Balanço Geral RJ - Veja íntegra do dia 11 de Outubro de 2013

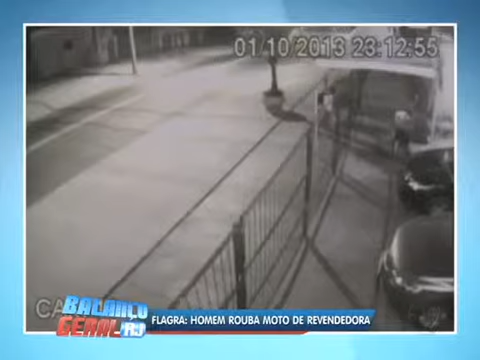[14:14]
A loja está fechada, 11h13 da noite. Ele dá uma olhada, vê como é que vai arrombar essa grade aí. Só que olha o surpreendente.
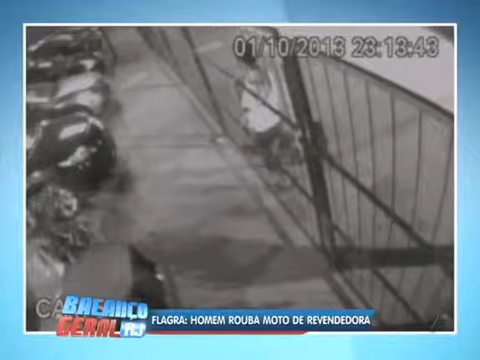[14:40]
Vai ficar cerca de 3 minutos nessa... Olha só, arrancou, simplesmente colocou ali para o lado, deslocou um pouco as câmeras registrando toda a ação. Aí ele vai entrar, vai circular durante 3 minutos, vai olhar um carro, vai olhar outro, mas aí como não tinha como levar um carro do nada, ele vai escolher justamente uma moto.
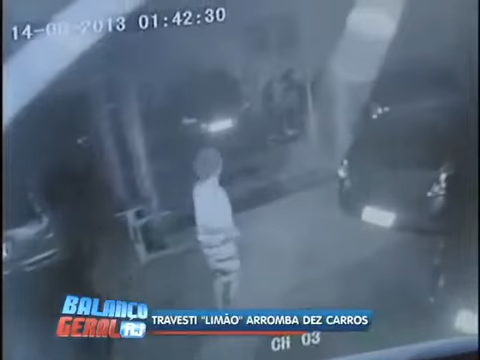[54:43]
Aí você chega, olha. É... Não imaginava que tá sendo filmado, né? Exatamente. Certo. Ele tá em busca de quê? Em busca de alguma coisa que eu pudesse vender, entendeu? Tipo? Sei lá, um qualquer objeto de valor que pudesse me dar dinheiro naquela noite. Aí você passou pro lado de lá. Passei, olhei pra ver se tinha um carro aberto com algum objeto, alguma coisa, entendeu? Voltei, percebi que estava sendo filmado. E aí? Quando eu percebi que estava sendo filmado, eu virei a câmera, quebrei a câmera.
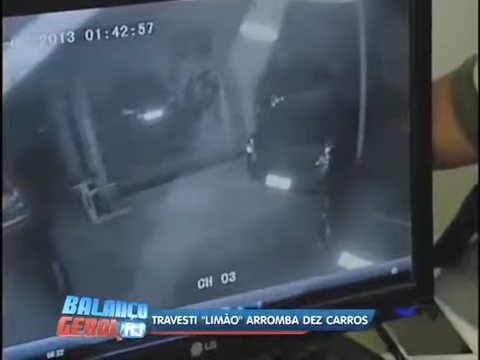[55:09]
É nesse exato momento aí que você vai quebrar a câmera? Nesse momento aí. Observe aí. Você subiu em quê aí pra conseguir quebrar essa câmera? Eu quebrei ela com pau. Ai, tô rosa.